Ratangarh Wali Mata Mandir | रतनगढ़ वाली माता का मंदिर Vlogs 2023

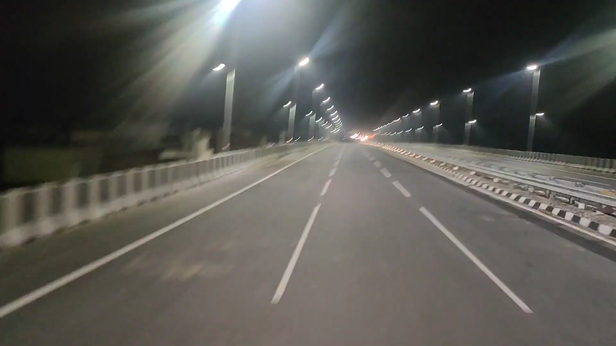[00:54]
National Highway 35 है, तो बहुत अच्छा लग रहा है है आवा नाइड में, बाग की सड़क भी अच्छी है, तो जल्द ही कोँच जाएंगे हम, तो चलते हैं आँगे करने राय देखते हैं, और यहां पर आप तेख सकते हैं, लाइटिंग बगेरा बढ़ी है, बाग की आँगे निज